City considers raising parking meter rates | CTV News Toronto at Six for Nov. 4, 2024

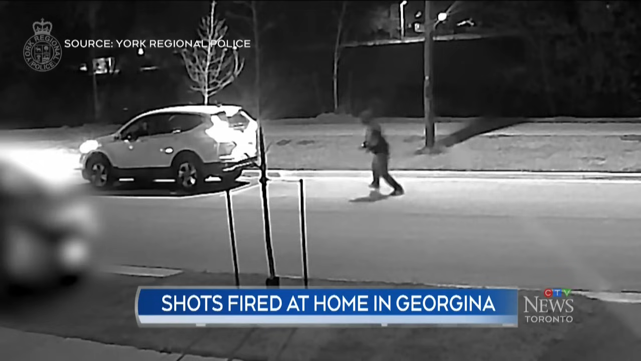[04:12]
released surveillance video of the incident it happened around 11 last night outside a home on danny wheeler boulevard near vallejo street no